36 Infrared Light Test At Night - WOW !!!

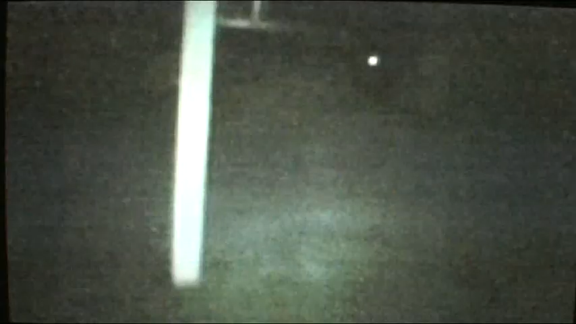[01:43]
so there, is the night vision, which, see's about the same as the normal, maybe a little bit further, here's a white light, on top of the night vision, okay, so as you can see, helps up close, but you don't get much distance, okay, that's just two garage doors, and that's my trailer over there, now, on top of this, though,
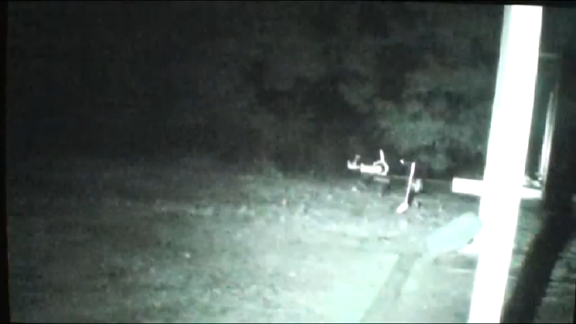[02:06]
there, that is the infrared light, now,
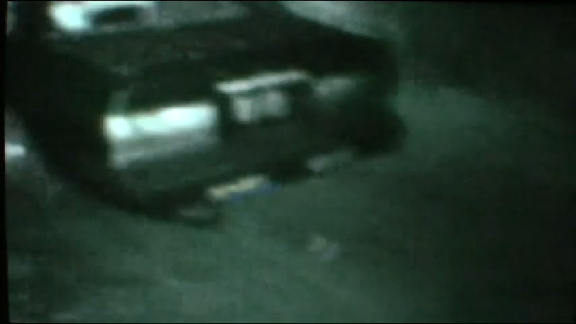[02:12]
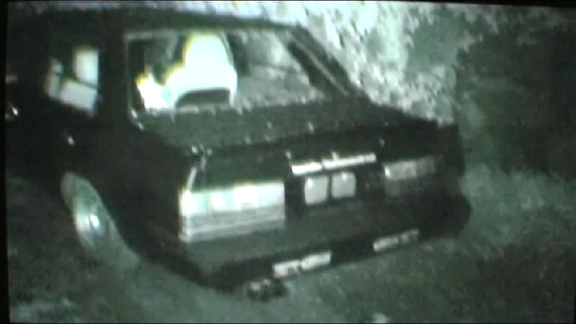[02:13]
it clearly, I mean, look at that in the car, you can see, you can see in the car,
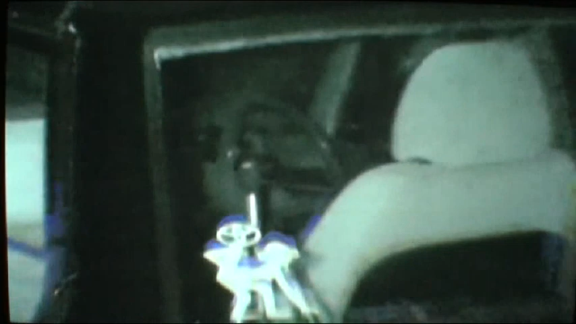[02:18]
that's really well,
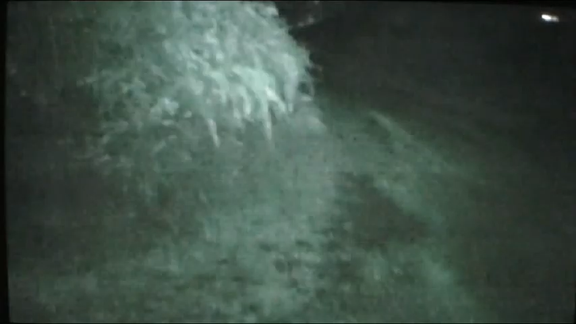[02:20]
it works, okay, all right,
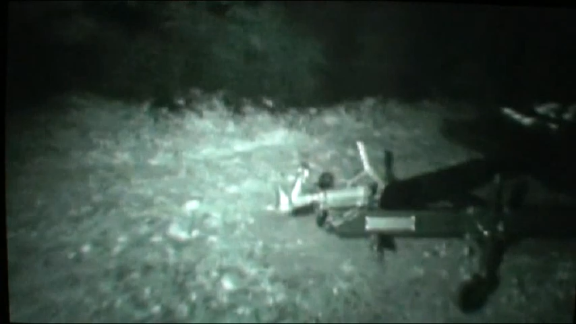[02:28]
now, I'm standing here, I've got my trailer, and, uh,
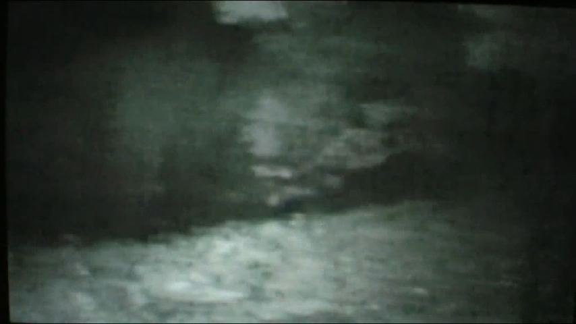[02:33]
that's where it jumped last time, down in there,
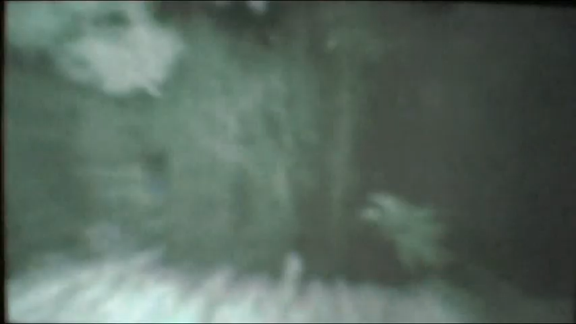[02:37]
which,
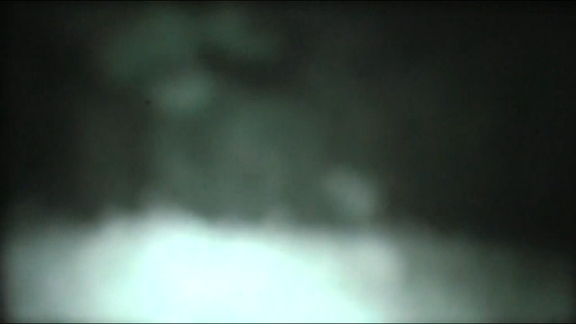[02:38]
actually, as you can see, you can actually see, now, I was standing on that porch,
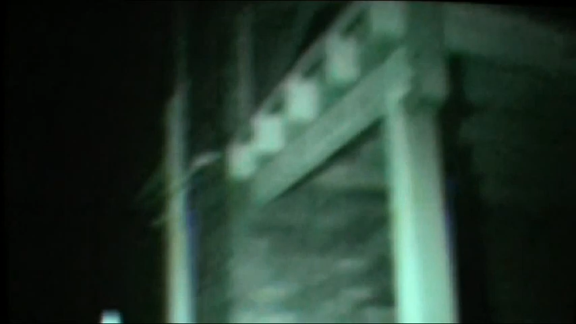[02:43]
so if I get back here, and I hold the camera up, if I had this light, there we go, I would have seen it,
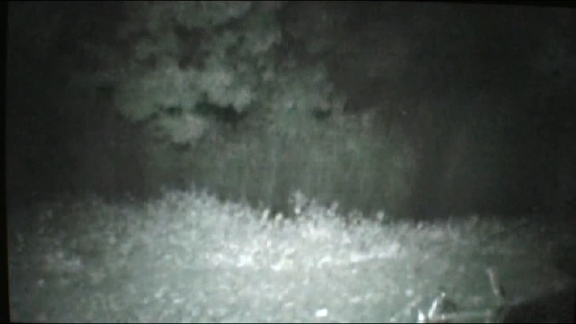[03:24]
keep walking backwards, and I can still see those bushes over there,
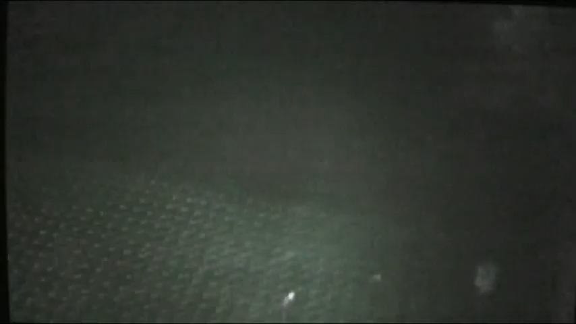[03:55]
I can see heaps more, when I turn the infrared on, but with my eyes, I still can't see, so I've got to use the camera screen to see, and you can just see that clothesline,
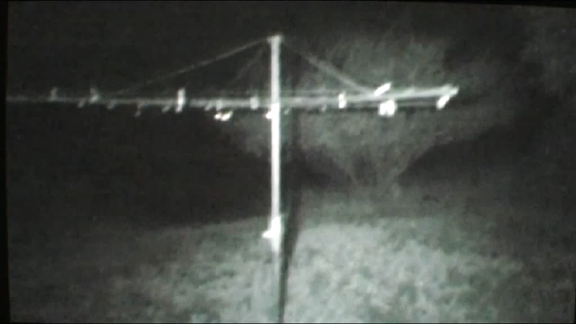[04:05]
turn the infrared on, bam, and see all the way over there to that tree, and I can see into the field, as you can see, whoop, and the grass, now if I'm standing here at the clothesline, I can zoom in on the one grass in there, and that's pretty far away, the tree's probably about 30 meters away now,
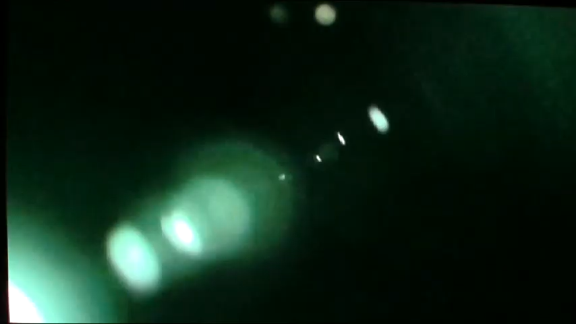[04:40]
and now if I face it at the camera,
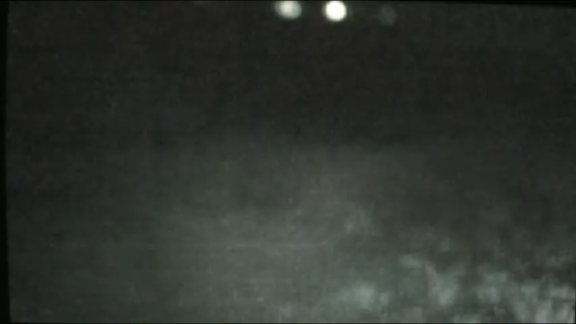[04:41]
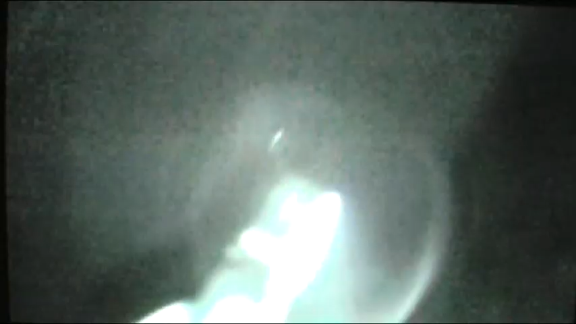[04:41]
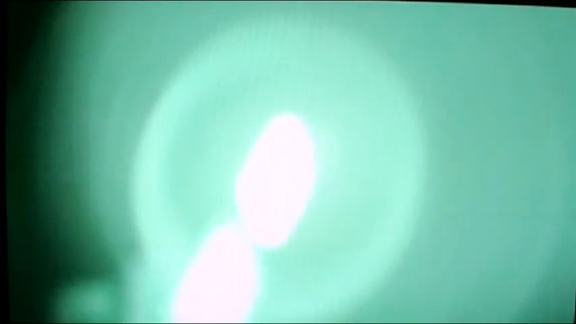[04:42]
let's, look at the brightness difference between it and the white light,
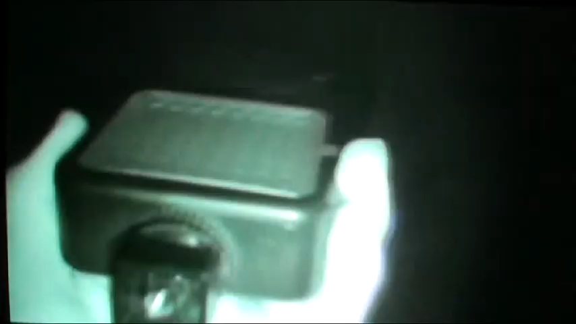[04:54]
uh, that shows you how, how it works,
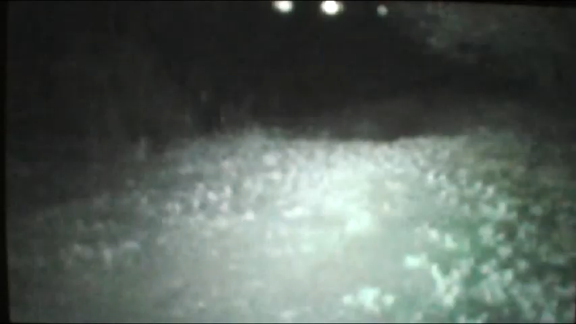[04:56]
it's not too bad, I'm waiting for the focus, okay,
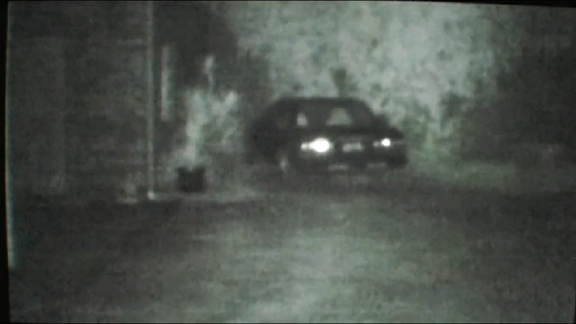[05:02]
okay, alright, that's how it works, it's not, it's pretty good, I'm happy with it,